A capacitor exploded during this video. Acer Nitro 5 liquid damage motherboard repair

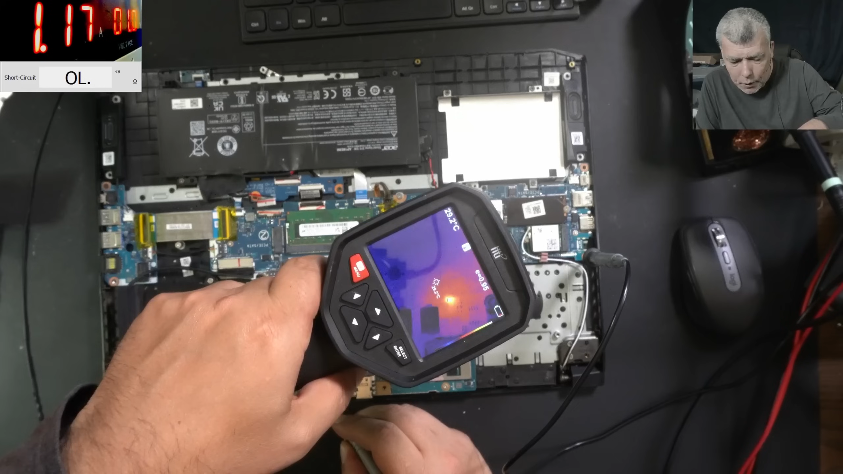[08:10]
Which one? Which one? That one. Yeah, I seen it. I seen it. Yeah.